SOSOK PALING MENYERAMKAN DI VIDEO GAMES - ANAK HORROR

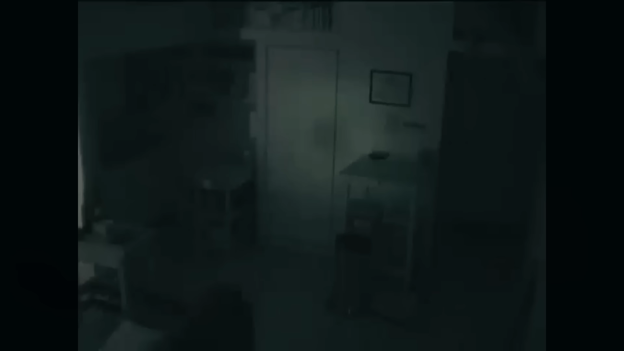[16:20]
Betul, jadi setiap orang ini pergi, gue lebih merinding sama ini. Gue lebih merinding kalau misalkan kejadiannya kayak tadi gitu. Dan apalagi kalau misalkan dia ternyata tidak mengancam nyawa kita. Dia bener-bener cuman tinggal di situ itu aja. Itu lebih creepy, bro. Itu lebih creepy gitu. Itu ngeri banget sih. Satu sisi gue juga akan berpikir gue selama ini ngapain aja
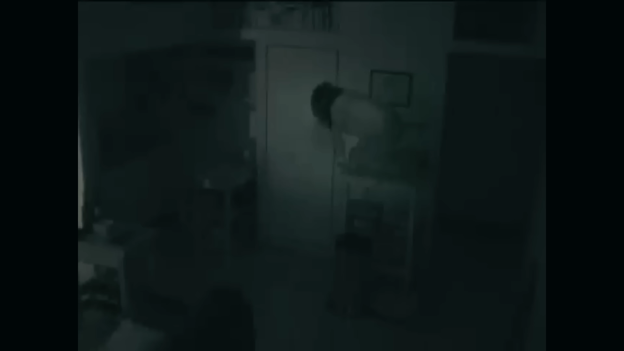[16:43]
sampai gue nggak sadar ada orang tinggal di etik kita gitu kan. Anjir. Itu pas gue ngeliat videonya, dia crawling keluar dari attic. Mungkin dia cuman patah kecil aja sampai makanya tidak di-consider sama si penyewa ini untuk ngecek ataupun make area tersebut. Saking ya itu mungkin sangat kecil atau gimana, gue gak ngerti. Cuman udah gak dipeduliin lah. Terlupakan lah. Ternyata ada orang yang tinggal di situ selama beberapa tahun. Seingat gue begitu ceritanya. Dan kalau beberapa tahun sih.